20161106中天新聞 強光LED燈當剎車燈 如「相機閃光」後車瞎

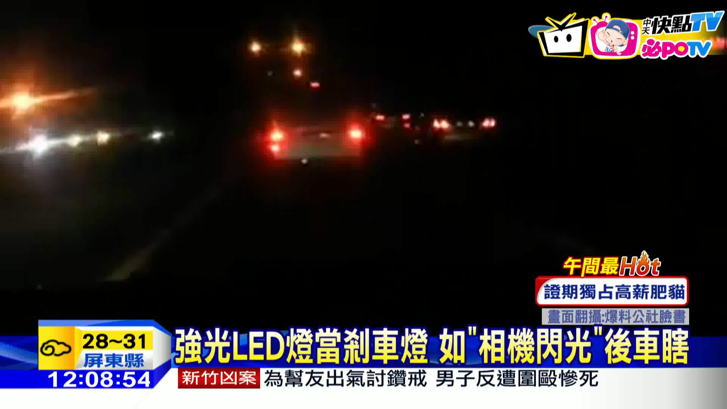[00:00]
一輛白色鄉心車不停的踩煞車煞車燈跟著不斷閃爍但仔細一看這台車的煞車燈可不是一般的燈泡而是刺眼的LED燈強光照射下讓後方的駕駛頭暈目眩視線不清差一點就撞了上去強烈的LED燈閃爍不停在晚上閒得特別刺眼後方駕駛緊急煞車幸好沒有撞上去但視線受到影響讓它差一點就擦撞到旁邊的分割道駕駛不滿記得把這段影片PO上網痛罵鄉心車駕駛實在是太可惡影響很大尤其是在夜間